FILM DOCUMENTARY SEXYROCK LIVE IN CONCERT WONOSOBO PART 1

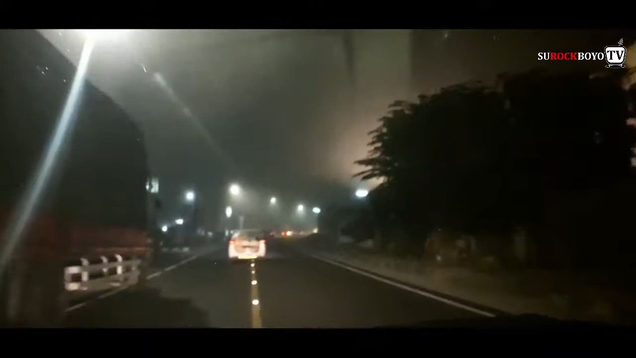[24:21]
Welcome to Wonosobo, negeri atas awan. Sorry to happen. Kabutnya luar biasa.